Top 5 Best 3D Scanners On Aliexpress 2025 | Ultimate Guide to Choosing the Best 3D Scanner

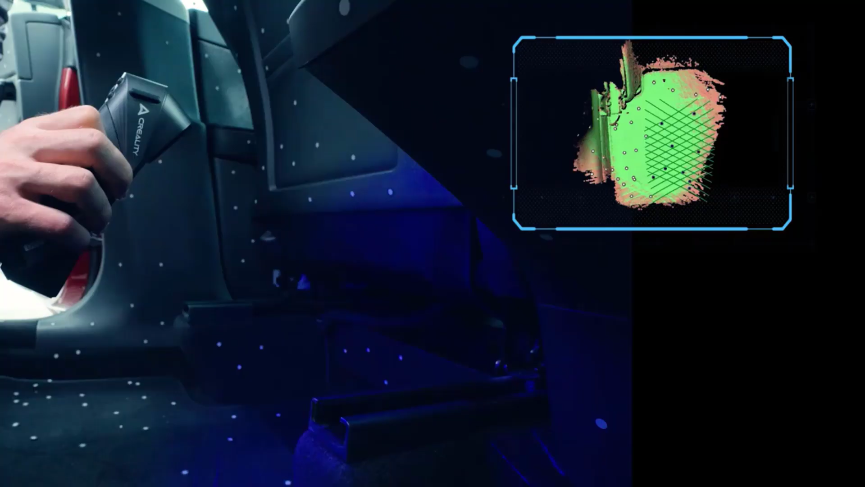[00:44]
and NIR, infrared binocular structured light, modes.
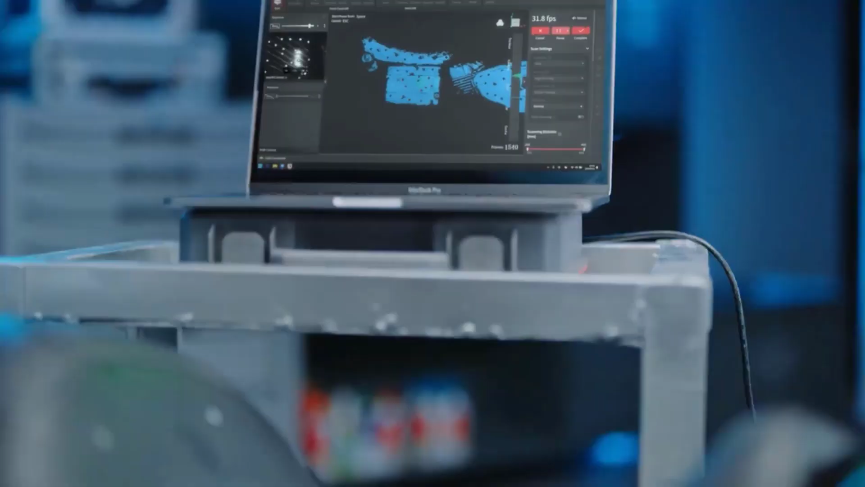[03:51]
With industrial-grade accuracy, up to 0.01mm single-frame precision,